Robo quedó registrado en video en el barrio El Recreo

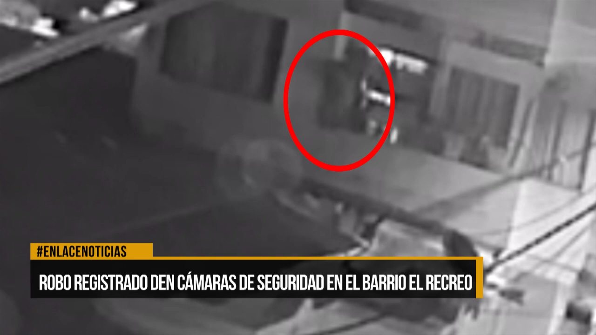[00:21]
piso y del apartamento se saca, 200 mil pesos en efectivo, dos portátiles y un par de tenis nuevos. El habitante asegura que esperan cámaras de seguridad de más resolución para tener mejor seguridad.